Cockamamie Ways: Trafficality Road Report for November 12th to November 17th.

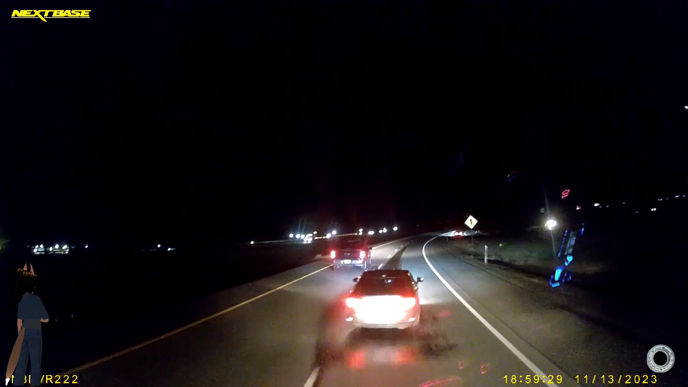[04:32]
What's your problem? Jeez! You're rich to be a dum-dum?
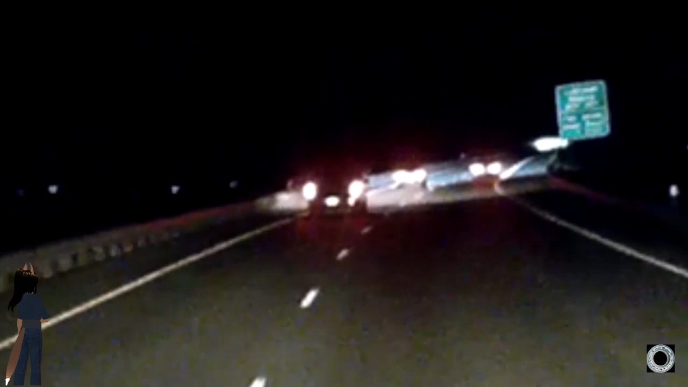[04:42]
This is my world! You're just moving through it! dude. Why should you have that great big space to merge in when it can all be mine and...
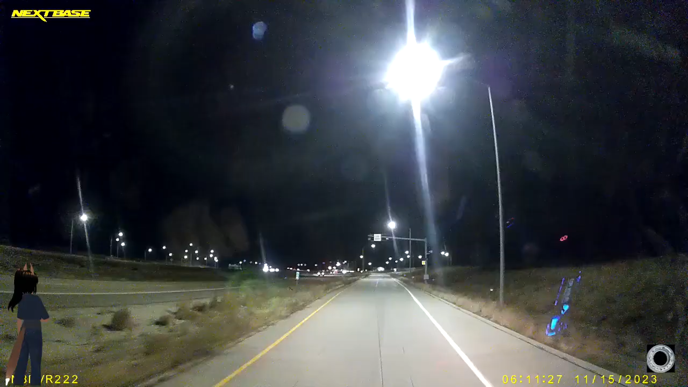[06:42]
Yeah, now that I got a load, I get the bypass. What the heck? Not that I'm complaining too much, but it certainly would have been nice when I was empty. Want some cheese with that wine?
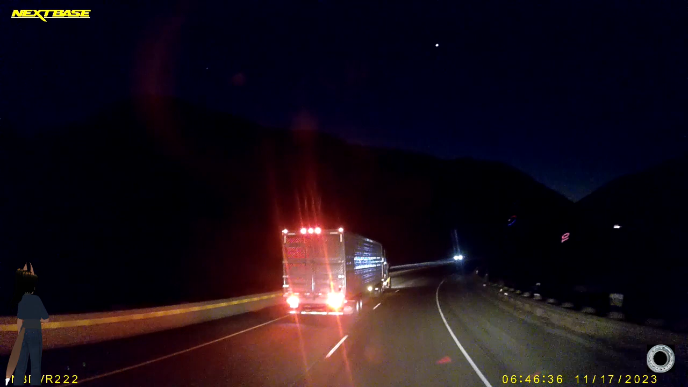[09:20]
Whoa. Is he trying to shut down I-84 like that other truck did? And that's why you don't go full throttle into these corners. You almost shut down the entire freeway there. Dum-dum. I should really let Bonnie say all that. Yes, please, let me rant once in a while. Give me something to do. I need to tell him that I actually already did. It's the way school's out when school isn't out.